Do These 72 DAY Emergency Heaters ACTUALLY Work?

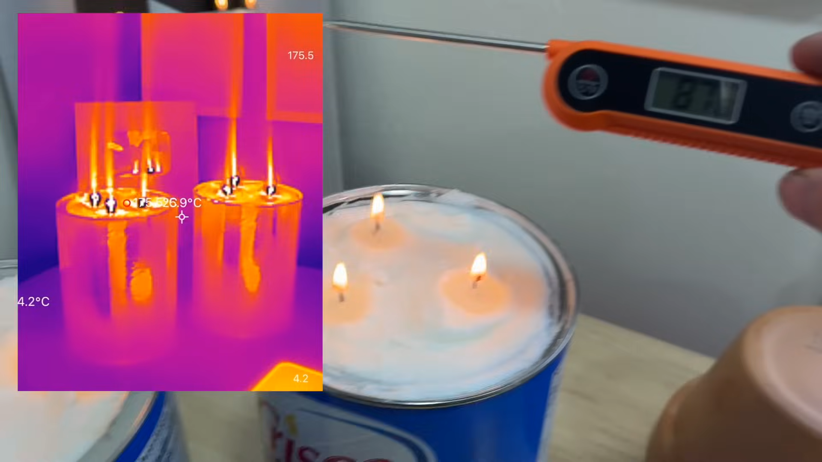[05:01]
Notice this right here. We're holding this about four inches above,
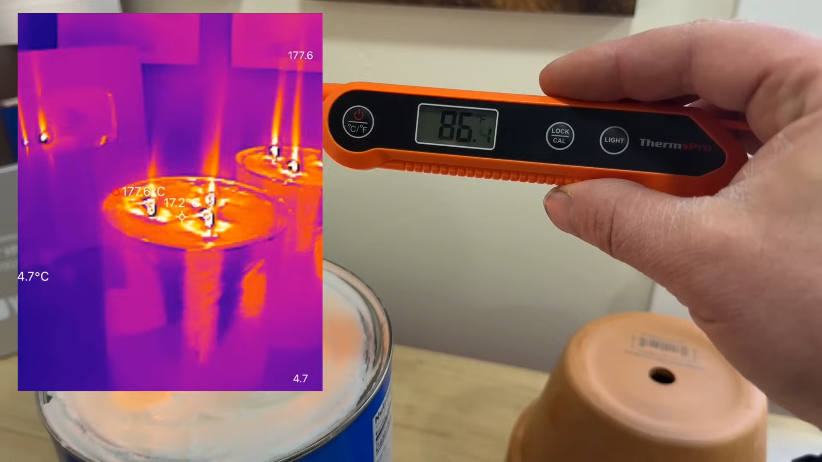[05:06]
we're getting 86 degrees, 85 degrees.
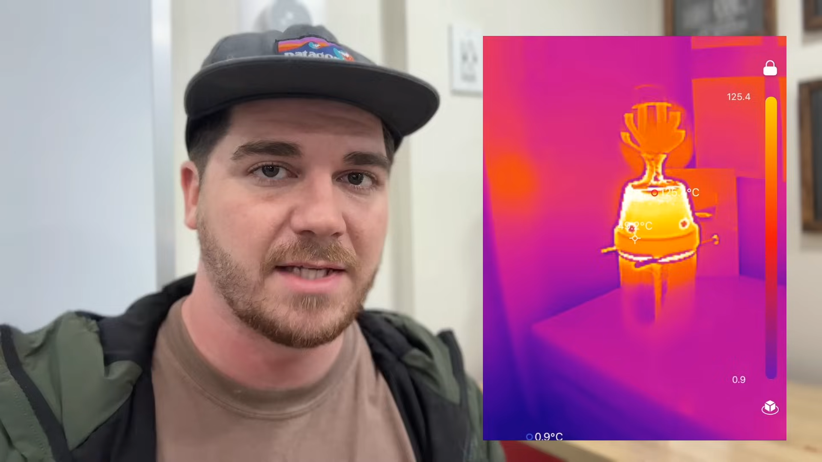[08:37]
And that terracotta potter is actually getting heated up, which is a good sign. But overall,
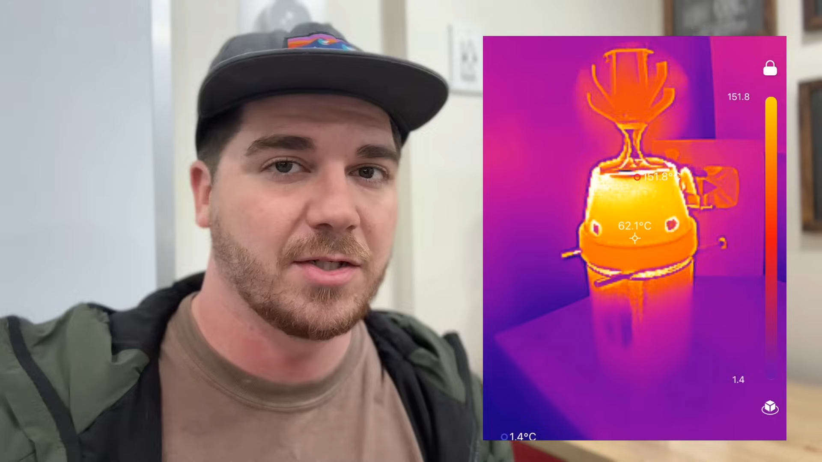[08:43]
On screen: spot 62.1°C
just viewing the temperatures and compared to say the Vesta heater that we'll show you in the next video, this one kind of pales in comparison to that one,